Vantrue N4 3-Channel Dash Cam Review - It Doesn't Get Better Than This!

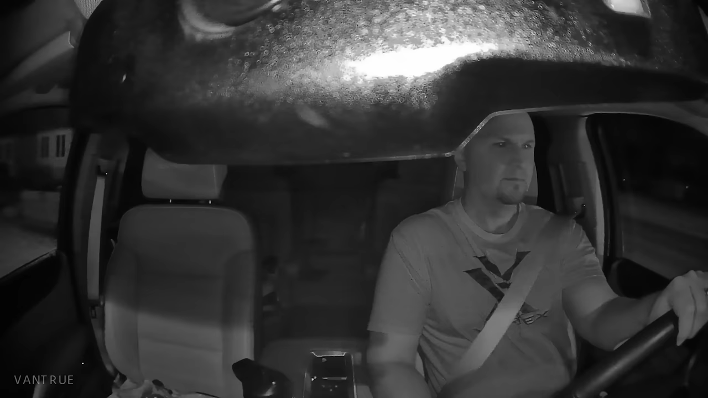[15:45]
And of course it does have infrared night vision. And I think that does a pretty nice job as well. This camera is a super capacitor powered camera and it's not lithium powered.